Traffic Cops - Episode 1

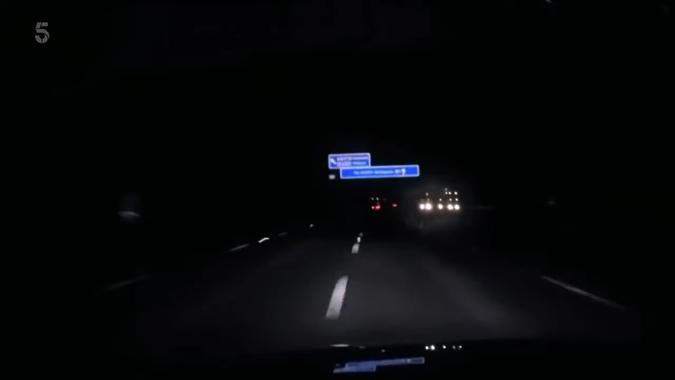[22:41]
Then I'm just approaching Junction 29, so I'm going to come off and wait on the north onslaught. You might as well wait, Chris, on the roundabout initially, mate, in case it comes off. Staff at a motorway service station have alerted the police to some suspicious activity in their lorry park.
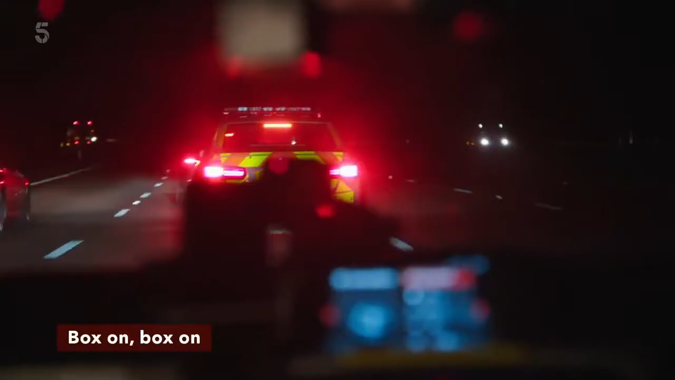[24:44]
With enough police units in place, Matt and the team move in.